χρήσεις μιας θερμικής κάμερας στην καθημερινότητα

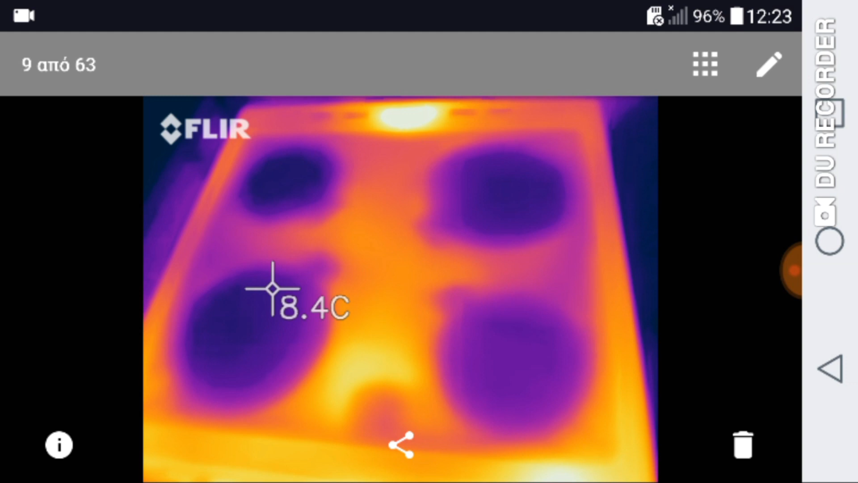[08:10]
On screen: spot 8.4°C
Πετροβάμβακα Και εδώ βλέπουμε μία κουζίνα
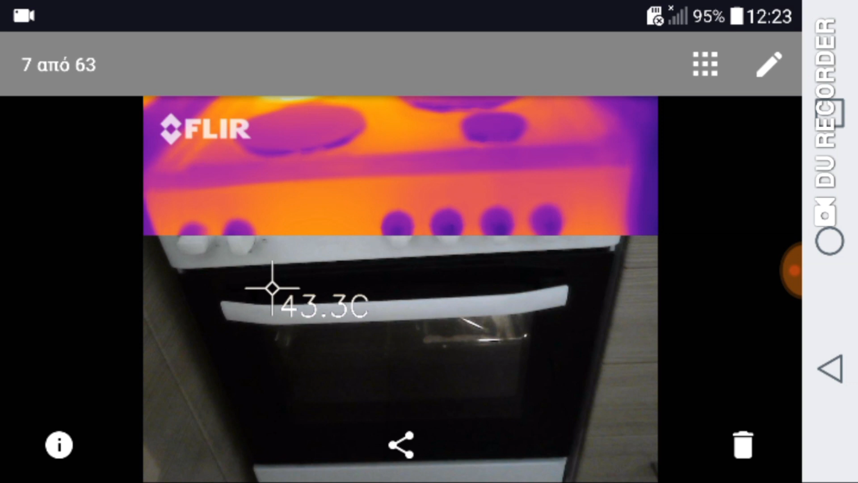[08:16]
On screen: spot 43.3°C
Εδώ βλέπουμε ένα καταψύχτη Πώς φαίνεται το κοντέσσερ περιμετρικά
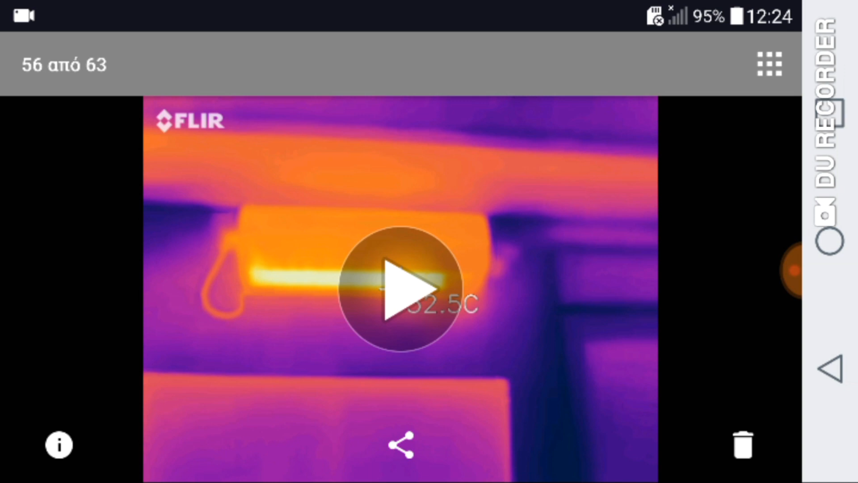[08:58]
Και εδώ βλέπουμε το κλιματιστικό Το έχω ξαναδείξει Γράψτε μου στα σχόλια τι θα θέλατε να ελέξουμε με μία θερμική κάμερα